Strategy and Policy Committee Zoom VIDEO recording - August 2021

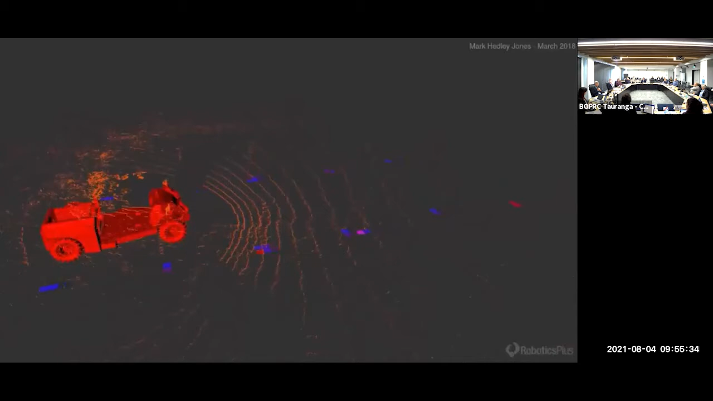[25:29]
It's on land, and we have the capacity with our engineers and AI people to move it into the sea.
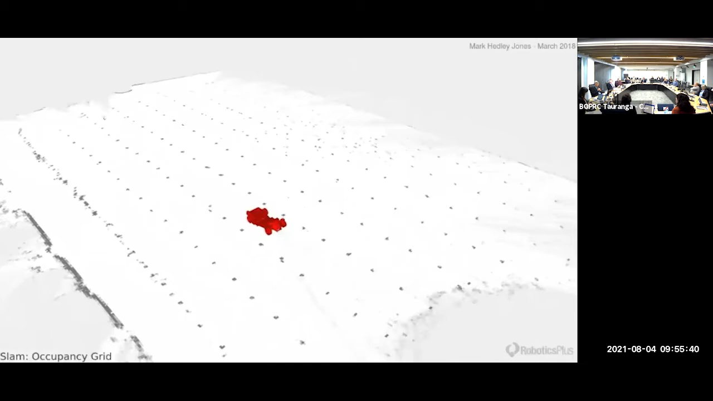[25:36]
And so that turned out to be quite an interesting new part. So you just imagine that's on land.
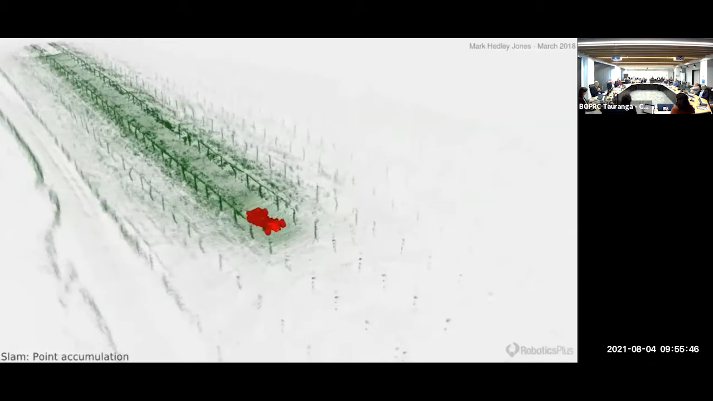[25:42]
Imagine that if that's an underwater, an ROV, tripping on through wharf pilings. Just a little.